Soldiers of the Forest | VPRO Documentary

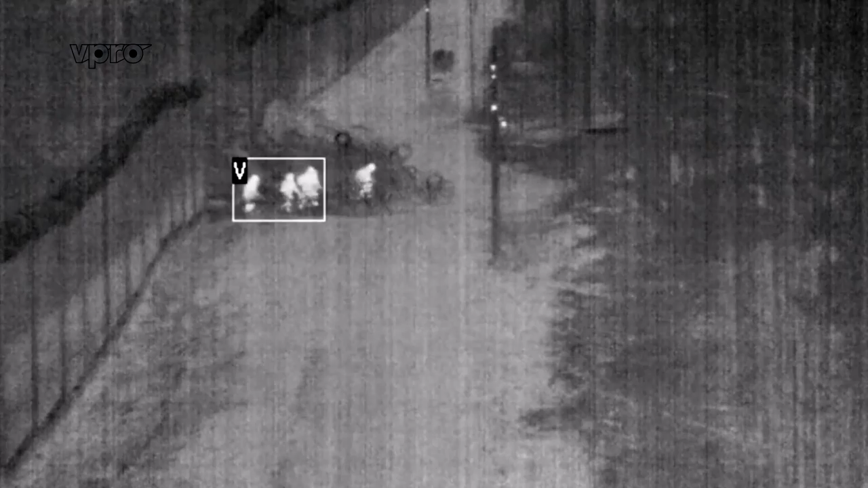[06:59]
Tutaj, tak jak mówiłam, trudno pokonać jest ten płot przemykany, ale też kierowani są na rzeki graniczne, gdzie nie ma płotu.